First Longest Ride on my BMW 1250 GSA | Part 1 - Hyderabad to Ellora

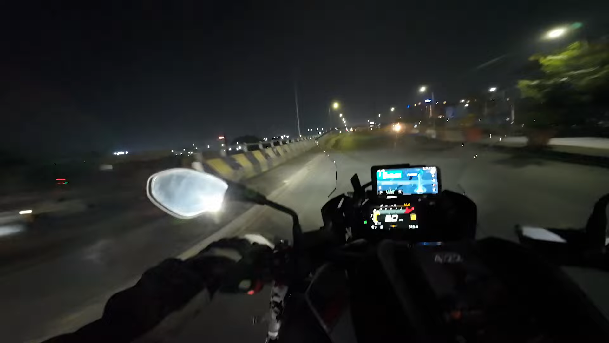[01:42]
so total uh che bikers uh and that's what you are looking at is a 1250 gs i
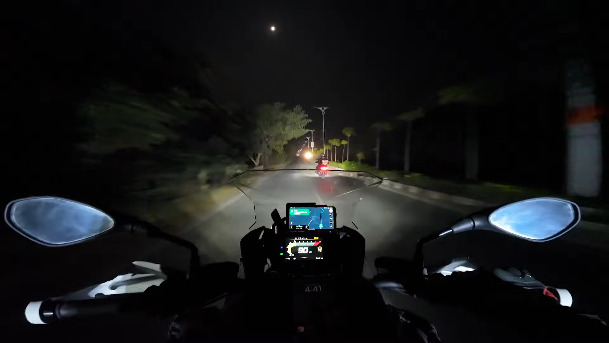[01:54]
have the gsa two guys are on their ninja 300 one is on duke and one is on triumph street triple so far um it's going smooth we have covered almost like um almost 20 kilometers so far after